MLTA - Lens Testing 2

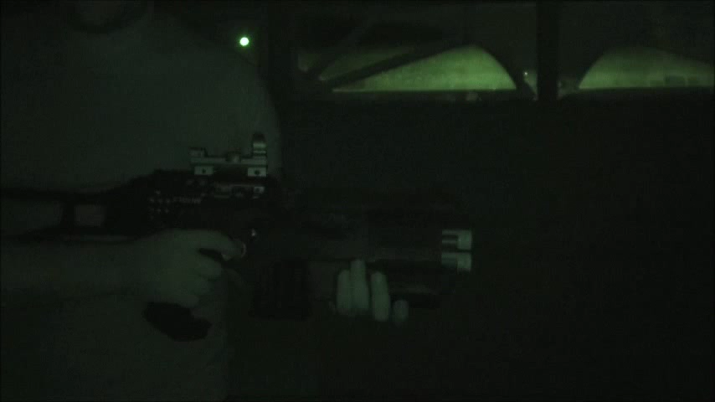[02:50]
It does affect the, the, the, the focus of it a little bit. So, we'll come back here, and shoot.
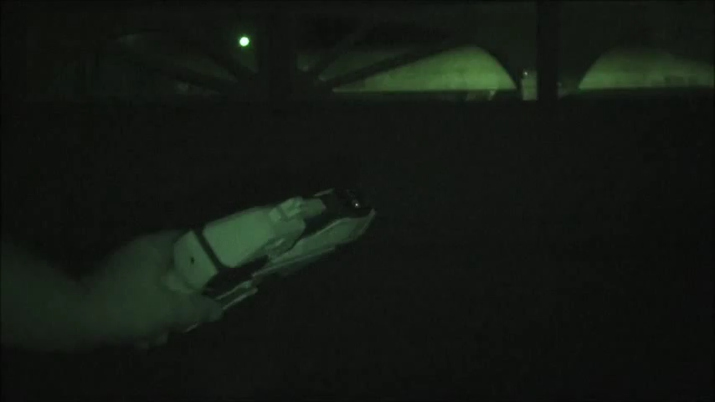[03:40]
That's the, uh, infrared beacon going out there for friendly fire and lock-on signals and all that fun stuff, so hopefully it won't screw up too much stuff.
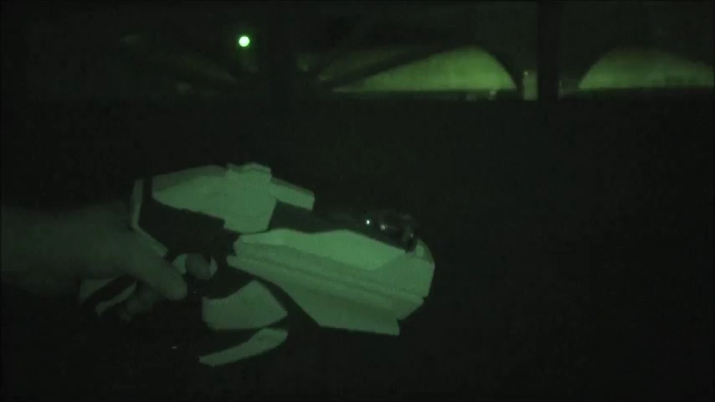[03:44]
All right. About the same. It's almost a little bit clearer. You can see there's kind of a big inner ring and a small outer ring, or more like just like a bit of a gap that goes around it. Anyway, that's, that's that fella. Turn him off. And now we're going to be switching lenses around.
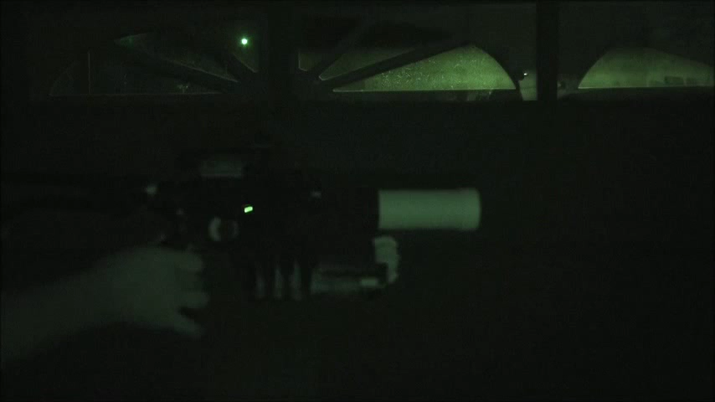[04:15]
We're going to start off, let's see, this is, uh, the ultimate LTX. This has got that awesome shot blast up here in the stock. The lenses we're going to be switching out.
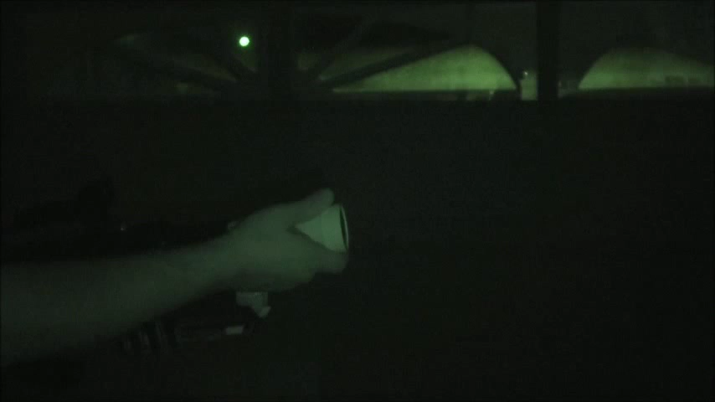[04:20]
This lens, this white one, is very close.
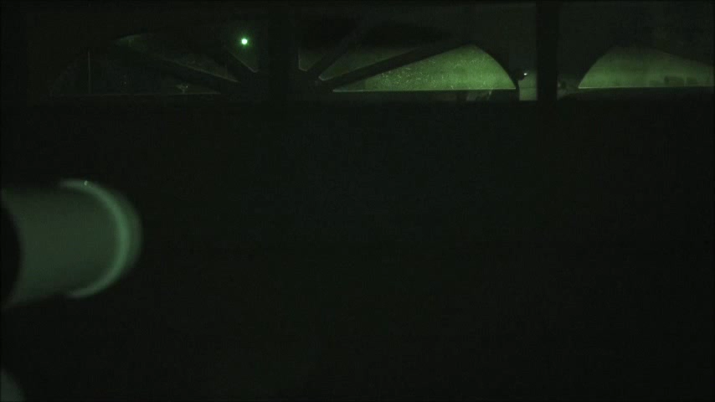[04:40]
Nice, tight focus. But, uh, it's a little fuzzy around the edges.
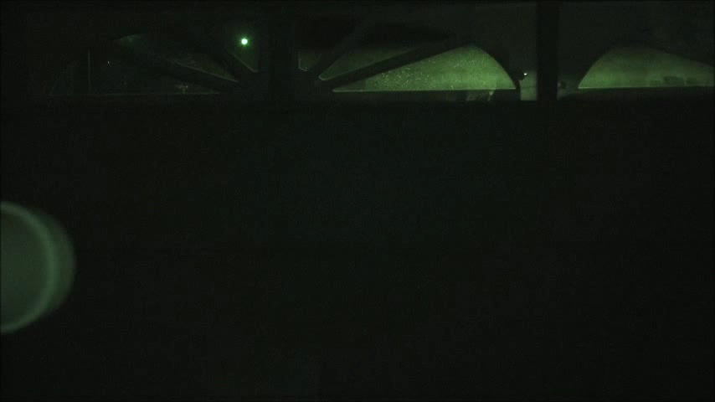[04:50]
No halo. Actually, that's really funny. Look, you can actually see the inside of this lighting up when it fires. Did you guys notice that?
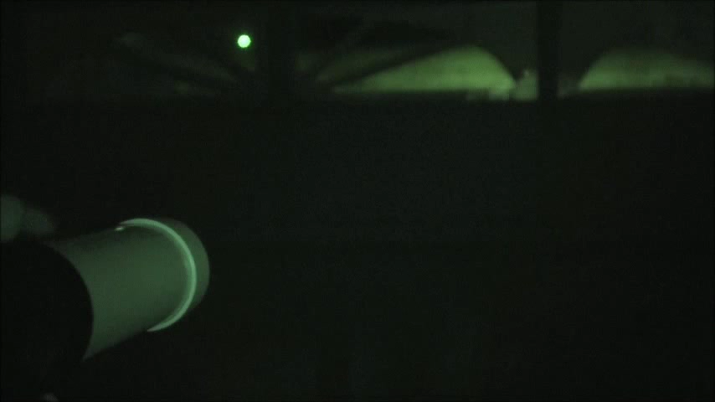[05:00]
That's really awesome. All right. Enough of that guy. Um, next up is stubby.
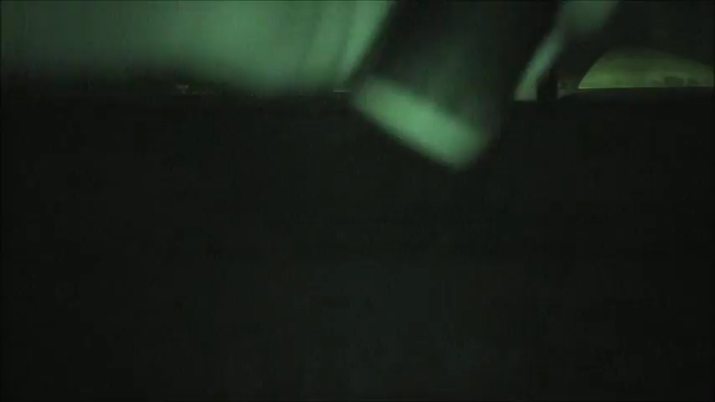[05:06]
Um, this one is considerably shorter in length.
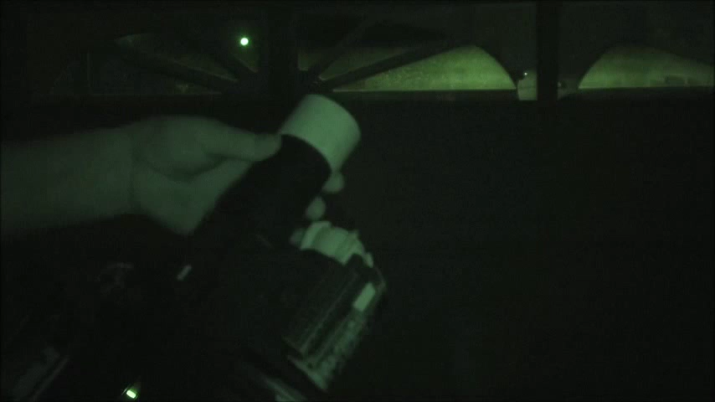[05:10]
Same diameter as the one that we had on there before.
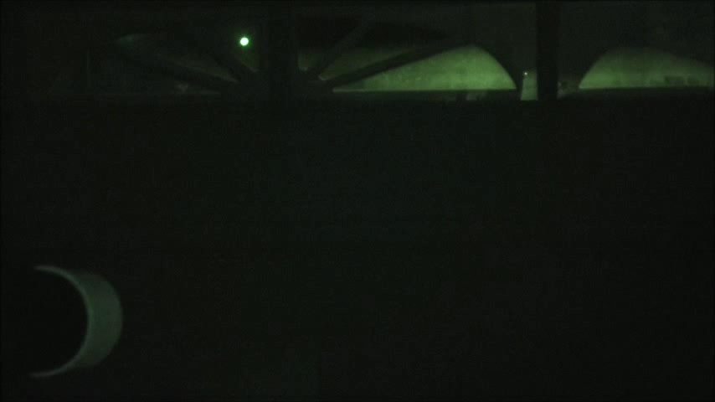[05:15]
Even better focus.
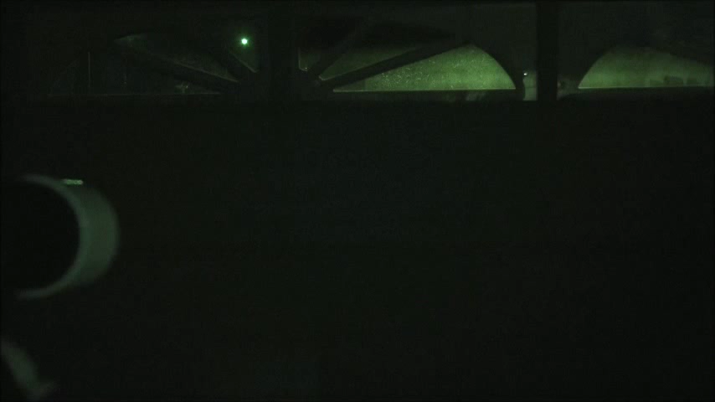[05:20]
And you'll notice that there is a little bit of a sweet spot in the middle of that as well. Now, there are two others of these little monsters that we have in our arsenal.
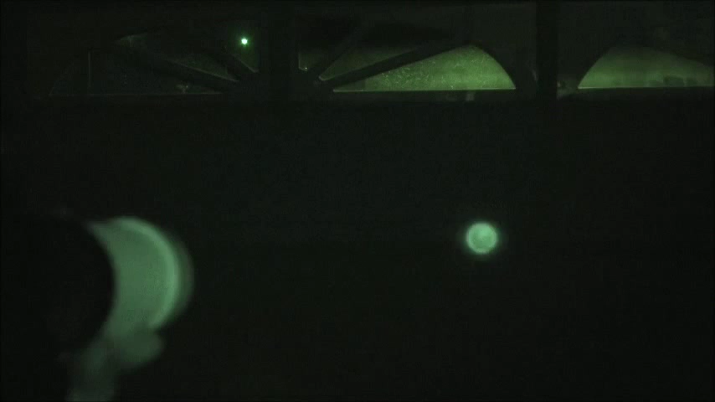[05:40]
There, look guys, it's lightening up. That's awesome.
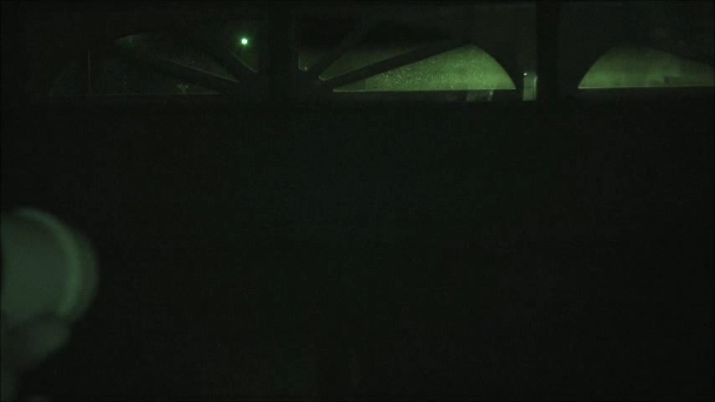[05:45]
Almost the same focus. Maybe a little more, maybe a little more fuzz around the edge on this one.
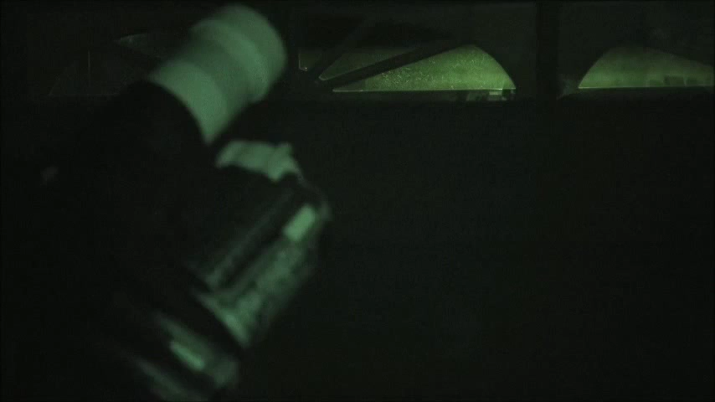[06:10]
So, um, those are the different types of lenses that we're running around with with our laser tag group. Stuff that's going on.